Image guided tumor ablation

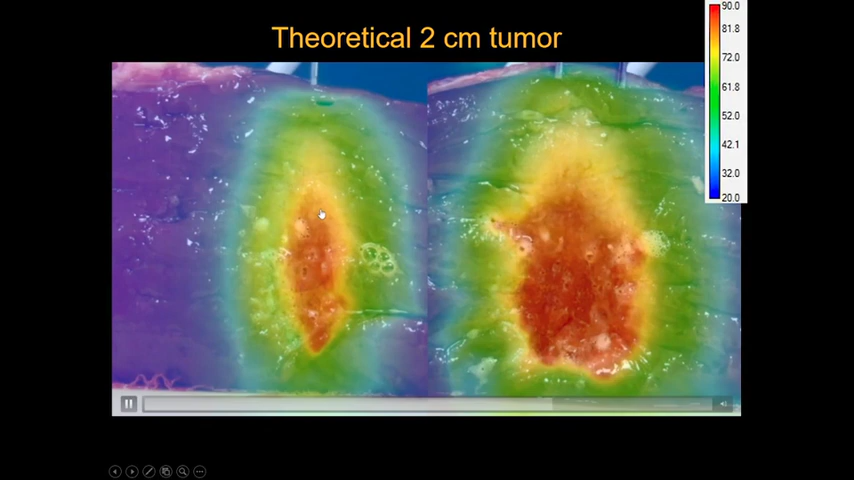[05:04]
two look at where the energy is deposited at the periphery of the tumor quite adequately whereas if you had a tumor here you can see at the peripheries you would have relatively low temperatures considering the fact that it's most important to obtain temperatures of 60